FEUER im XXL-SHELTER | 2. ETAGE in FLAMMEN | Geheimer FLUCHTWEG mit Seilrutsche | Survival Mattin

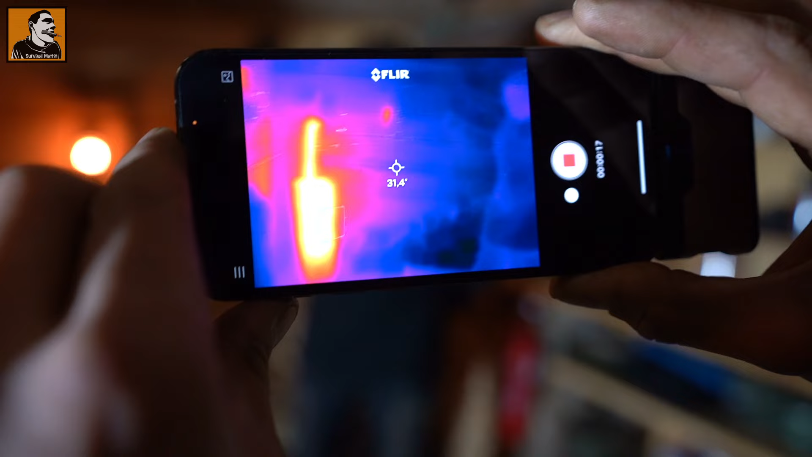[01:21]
Da drüben steht Johannes. Johannes winkt, genau.
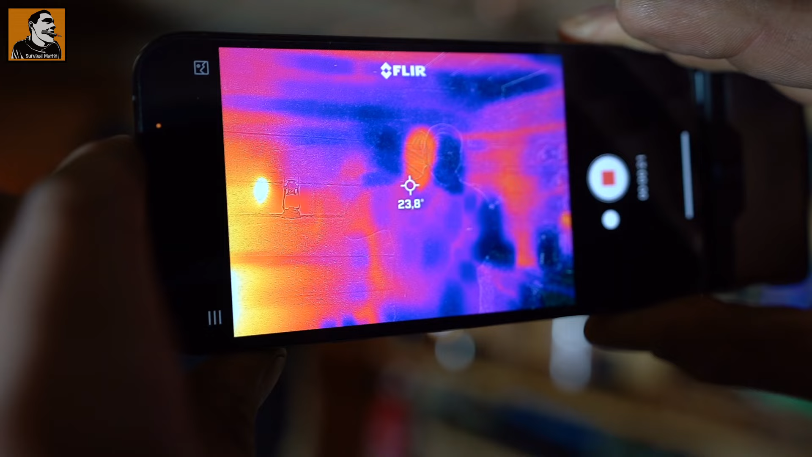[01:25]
Und ist so circa 23 Grad. Und jetzt gucken wir mal oben in die Ecke.
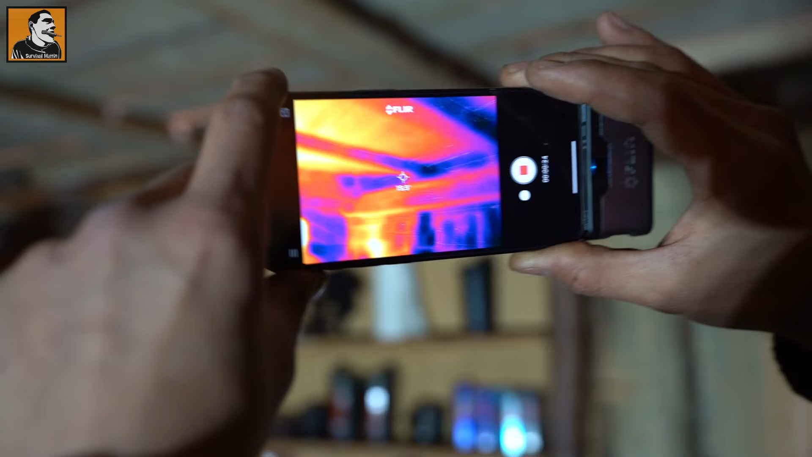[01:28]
Und man sieht ganz deutlich, warte mal,
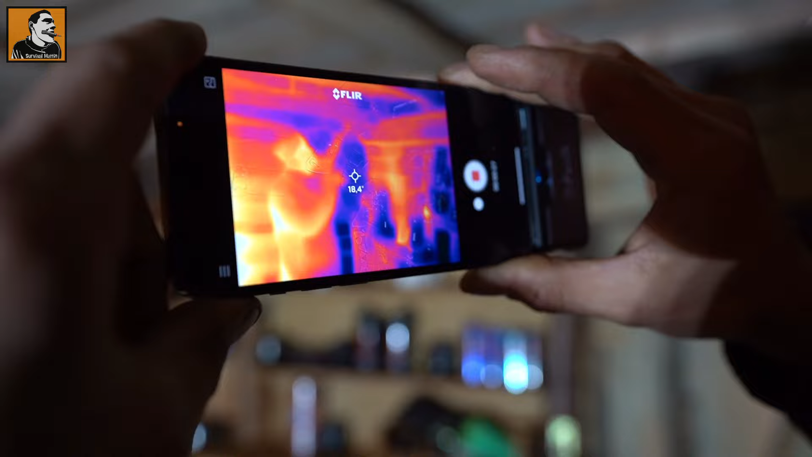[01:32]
man sieht ganz deutlich, wo überall diese ganzen blauen Stellen sind. Umso blauer, umso kälter.
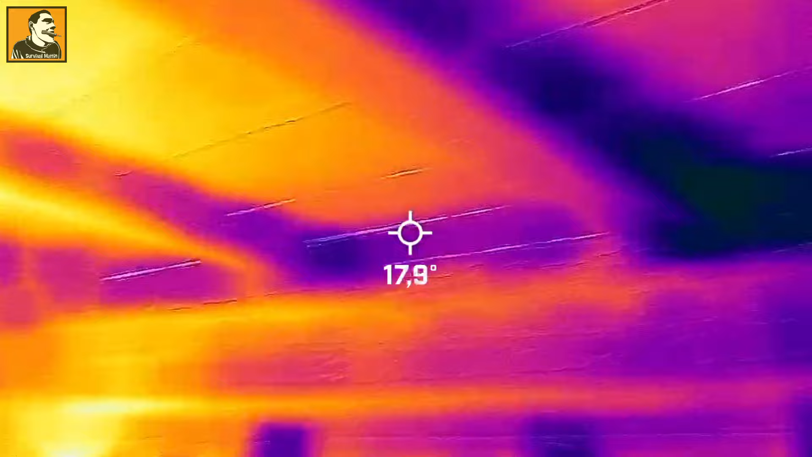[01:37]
Und hier hinten wird es ja fast schon brutal blau. Also man sieht ganz klar, wenn man jetzt mal wegnimmt, hier oben ist der Bereich,
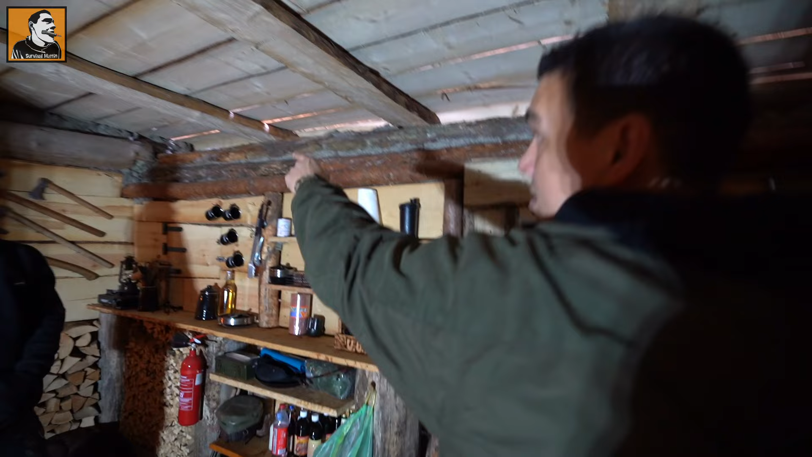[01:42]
wo tatsächlich die meiste Wärme flöten geht. Und das ist halt einfach schade, weil wir unglaublich viel Holz brauchen, um halt überhaupt hier Wärme reinzukriegen. Deshalb ist der Plan heute auch das abzukoffern, neu zu dämmen. Wir haben noch ein bisschen Wolle besorgt.
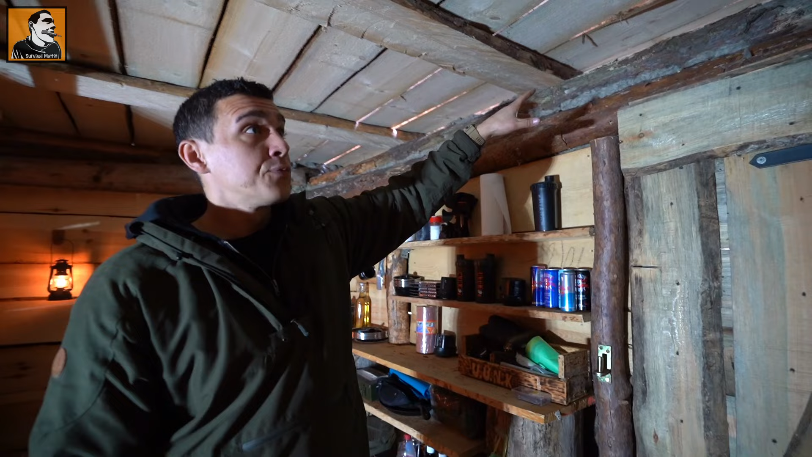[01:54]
Und das gleiche Problem haben wir auch auf der anderen Seite. Hier sieht man es, glaube ich, noch viel deutlicher. Da unten steht die kleine Laterne.
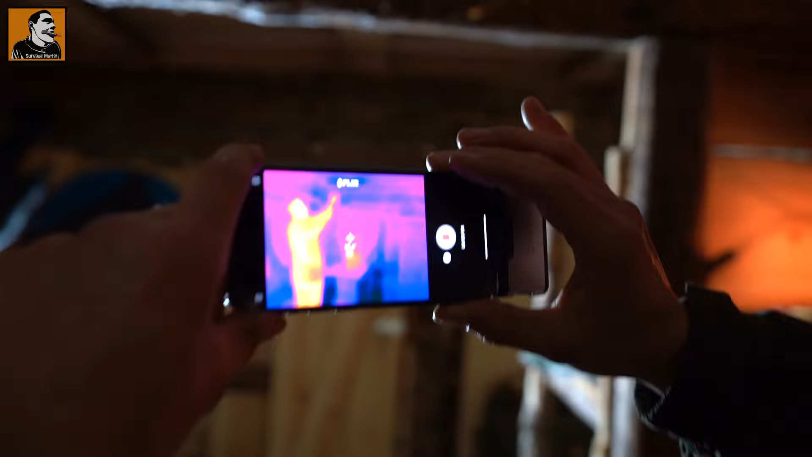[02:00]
Die hat so circa 16 Grad, 20 Grad.
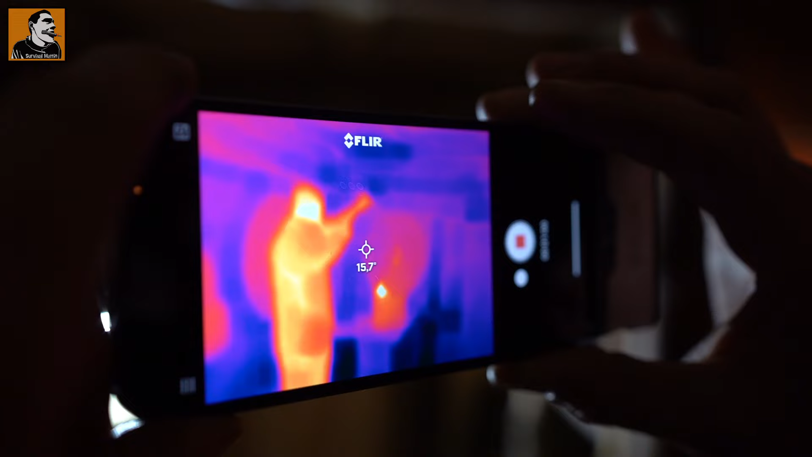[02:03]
Johannes hat im Gesicht circa fast 30 Grad.
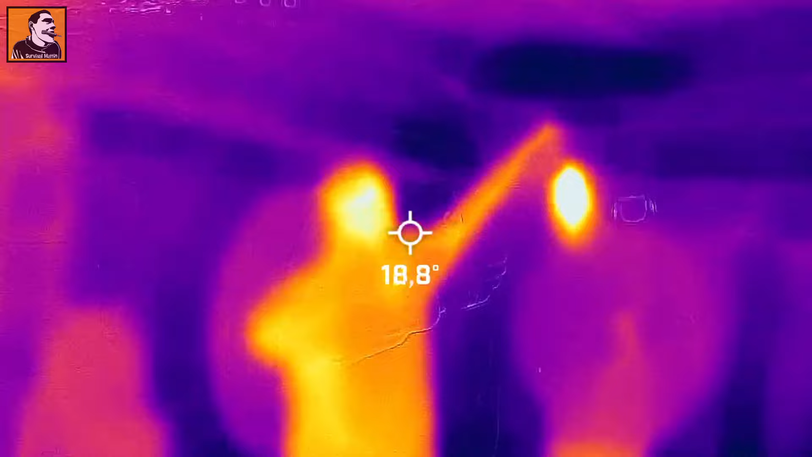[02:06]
Und jetzt sieht man hinter ihm ganz deutlich diesen blauen Bereich. Und da bewegen wir uns noch bei knappe 15 Grad.